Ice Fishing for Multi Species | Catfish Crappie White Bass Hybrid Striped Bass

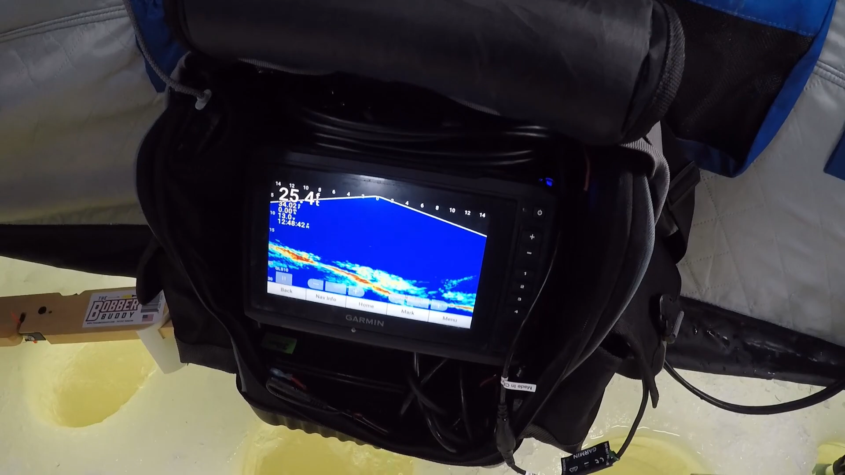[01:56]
Show you guys what I'm talking about here Yeah, if you look at that graph all those freaking
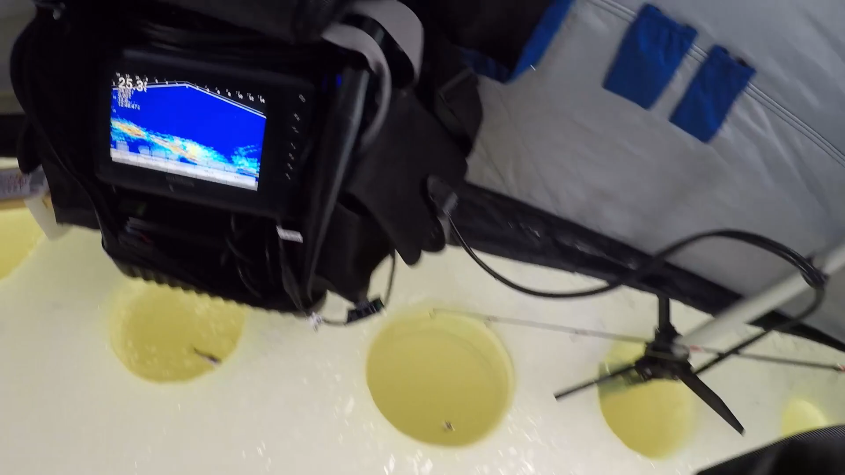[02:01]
red dots That's all bait fish and then the white bass and wipers anyway have been kind of hanging out underneath the schools